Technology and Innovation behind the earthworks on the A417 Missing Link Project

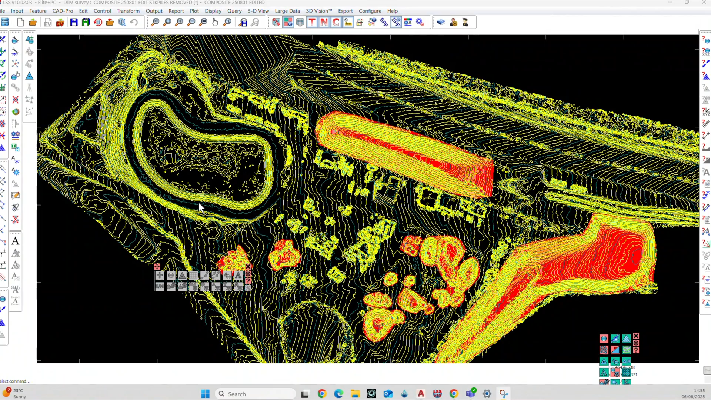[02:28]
Survey, we then process it into a digital survey, which we can then use for modelling, for presentation,
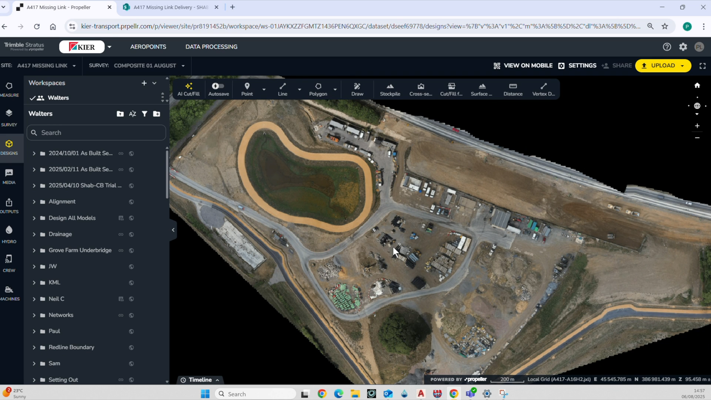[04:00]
sort of every two or three inches, depending on the altitude of the drone when it's flying and the resolution that you put into the survey. There's various things you can do with it. You can pull cross sections through. You can do surface comparisons with designs or other surveys. So one of the ways of using it would be to say we'd have a survey from a composite survey, which is what this is.
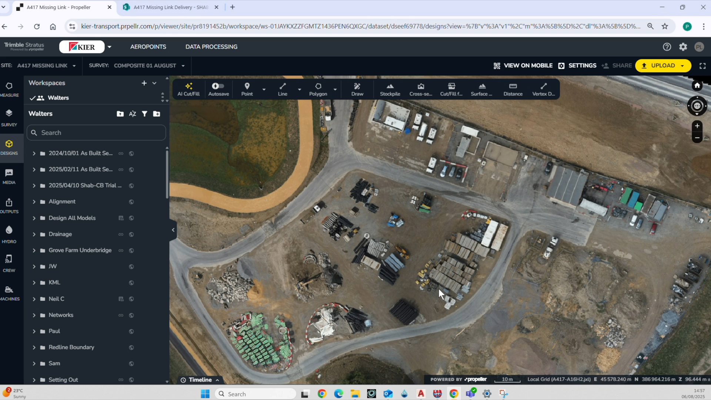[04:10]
So this is the composite survey from the 1st of August.
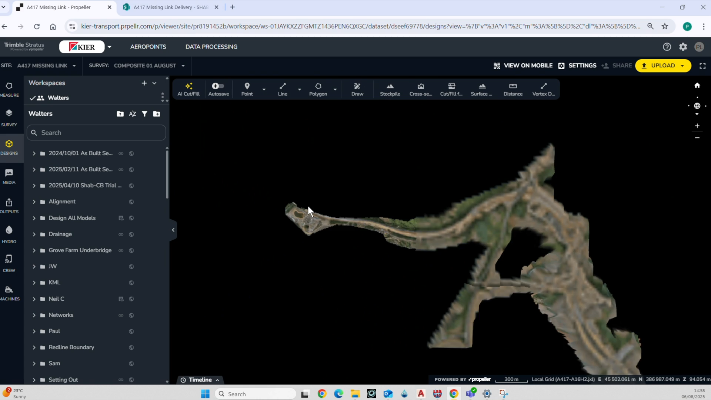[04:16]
This is the entire Earthworks footprint or near as possible. And then you could compare that directly with exactly the same area
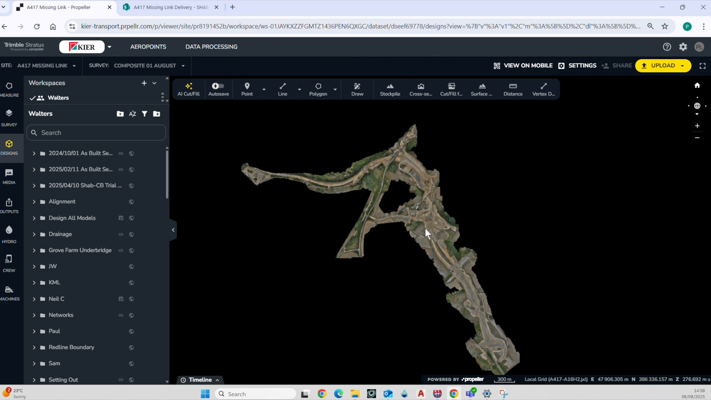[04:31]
the week before or a month before or six months ago. So that way you can see what progress has been made. You can measure the volumes. It's also useful as a management tool because you can discuss
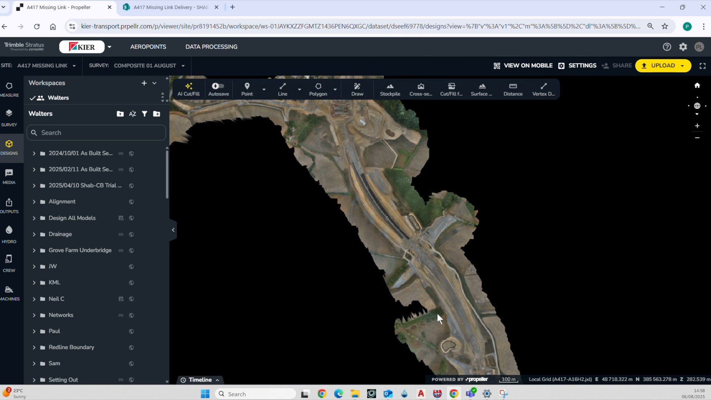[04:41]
things with other members of the operations team and just go straight into
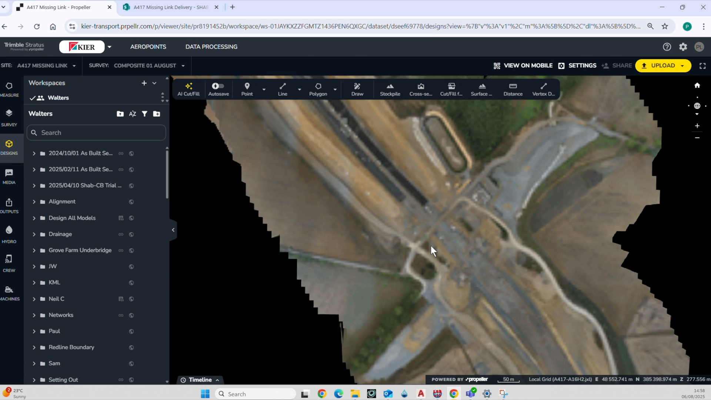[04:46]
virtually the same detail as if you were out there standing on the ground.